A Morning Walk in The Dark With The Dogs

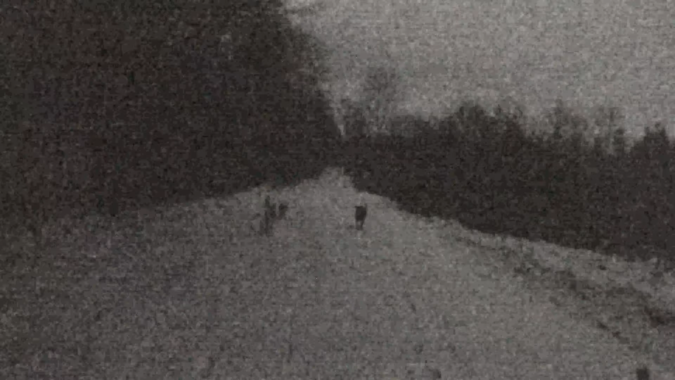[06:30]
on. Birds are loud. Oh, I see him. Big crow on top of that tree right there.